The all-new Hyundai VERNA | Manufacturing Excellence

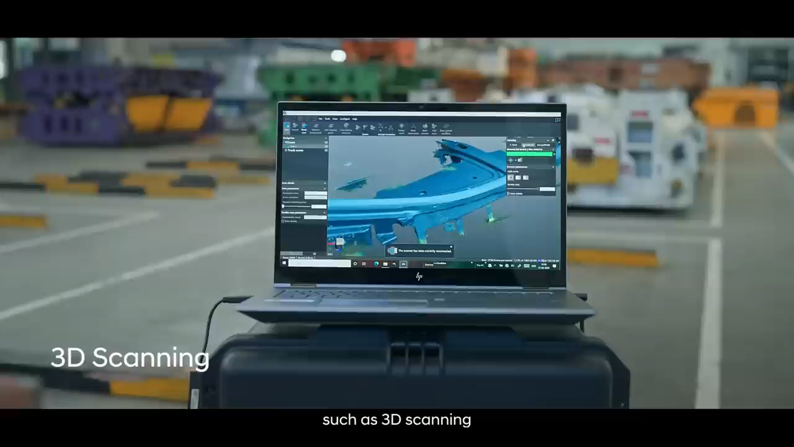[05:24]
We have implemented smart inspection techniques such as 3D scanning and infrared camera inspection among others to ensure the cell confirms to supreme levels of build quality.